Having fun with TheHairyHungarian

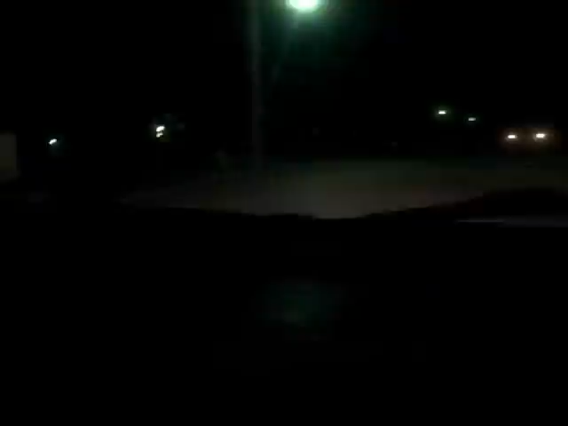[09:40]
Yeah, I know. Kind of like Chevette. Yeah. Hey, look, we're doing 25 now.